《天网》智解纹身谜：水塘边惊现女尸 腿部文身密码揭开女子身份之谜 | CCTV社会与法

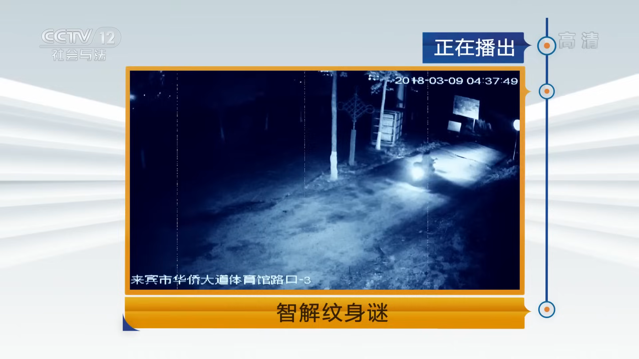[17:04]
夜幕下神秘电动车出现驾车男子他是谁
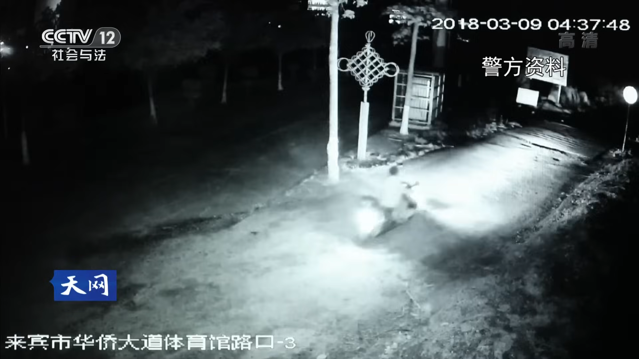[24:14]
在凌晨4点多的路面监控中一名男子驾驶一辆电动车缓缓地从监控画面中的左边向右边驶过他驶去的方向正是发现死者的水塘方向当时发现可疑点也是因为这个踏板黑色电动车踏板有个一式人脚的东西
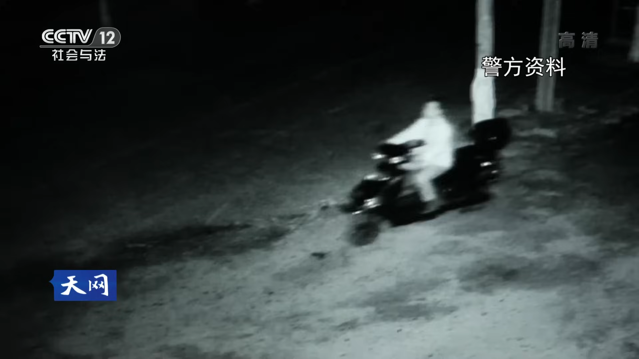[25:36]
可能就是在水塘边进行抛尸基本上就确定这辆车是转车辆但是车上是什么人
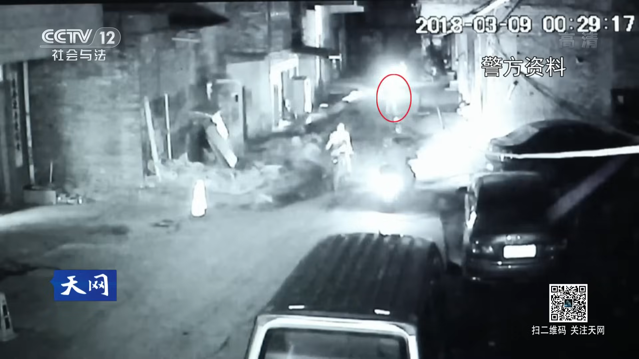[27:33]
视频显示3月9日0点29分阿美姐在巷子内走动20秒后一辆电动车停在了她的身边